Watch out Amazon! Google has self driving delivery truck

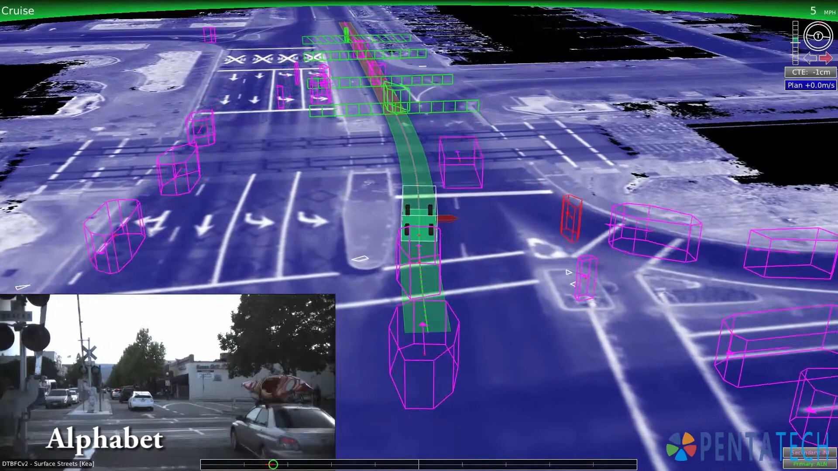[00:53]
range finders and navigational software to successfully drive autonomously throughout the neighborhoods and cities.
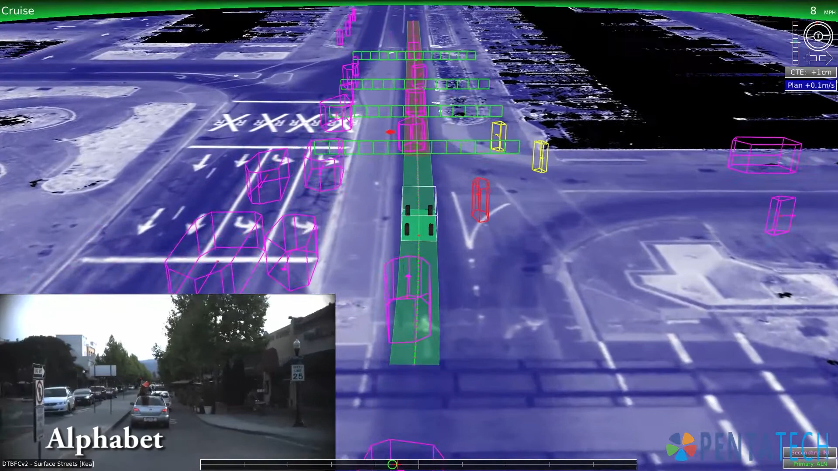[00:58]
This will fit nicely with Google's already existing plans to put self-driving cars on the roads.